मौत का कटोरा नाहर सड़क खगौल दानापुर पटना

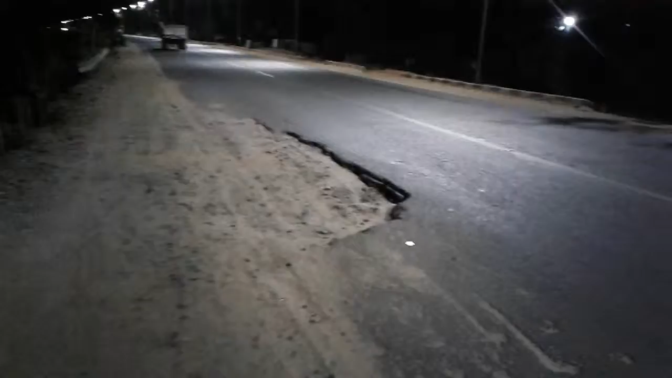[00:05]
नाहर रोड पे देखी ये जानलेवा गड़ा अनेकों लोगों को गिरा चुका है आज भी एक
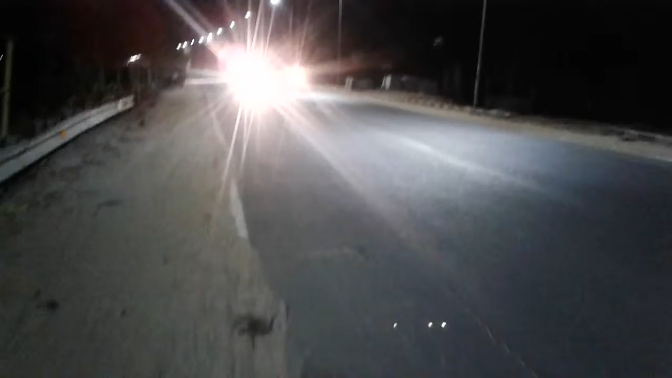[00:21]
वी� पीडियो को इतना वाइरल करें ताकि रोड एक से दो दिन में बन जाए यह है नाहर रोड जो की कोला रोड के नजदीक में है और यह खगौल को लिंक पत्त के तरह जोडता है तो अब यहां गेमन के तरफ से पूल भी बनाया जा रहा है देख सकते हैं आप आप जल
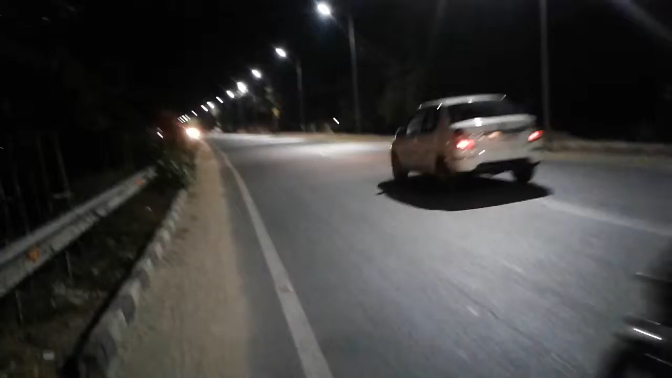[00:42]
से जल � इस वीडियो को सेयर करें ताकि भाविश में कोई दूर घटना न घटे जैहिंद बंदे मात्रम